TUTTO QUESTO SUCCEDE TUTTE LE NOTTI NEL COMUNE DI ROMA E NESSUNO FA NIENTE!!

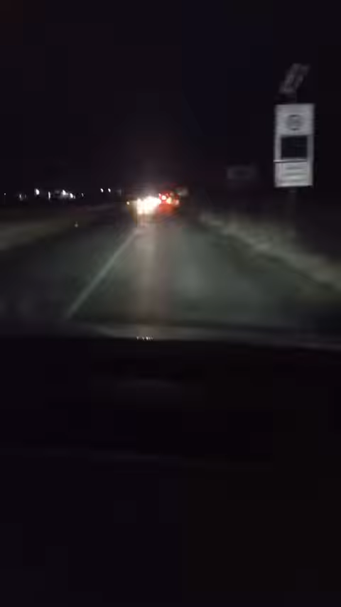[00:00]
siamo in via arno la strada che costeggia l'aeroporto di pratica di mare è la strada che fa da confine tra il comune di roma e il comune di pomezia e si troviamo nel comune di pomezia questa scena che vi stiamo mostrando si ripete tutte le sere auto ferme con la gomma anteriore destra scoppiata a causa delle buche e che cosa abbiamo qui stasera abbiamo i